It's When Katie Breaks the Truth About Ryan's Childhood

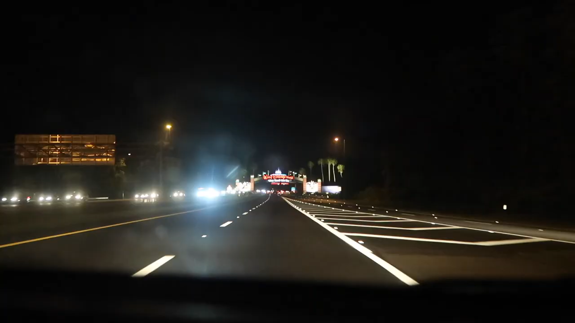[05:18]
We are about to enter Walt Disney World. Our favorite place ever.
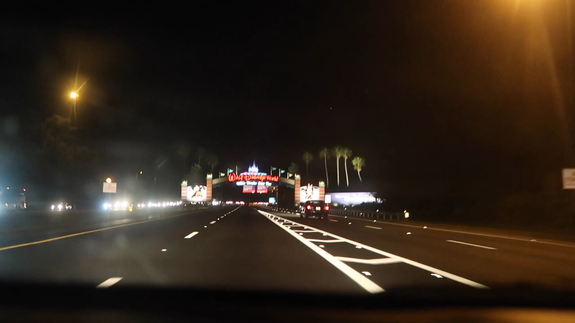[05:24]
Dreams come true. That's right. We're gonna go make our Mickey Bar dreams come true right now.